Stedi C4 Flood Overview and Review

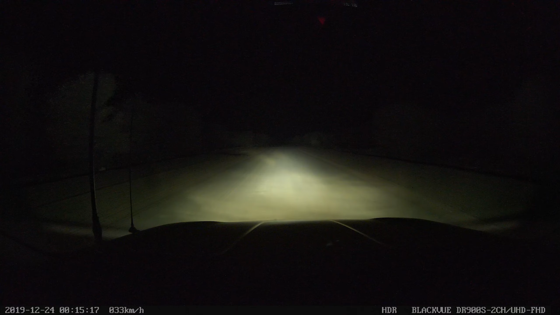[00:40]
the sides of the road they're useful when driving on long open roads and being able to see off to the sides for animals here you can see them being used with the st3k 21.5 inch light bar these lights come with a black blue and yellow cover in the box if you want to change the color of the light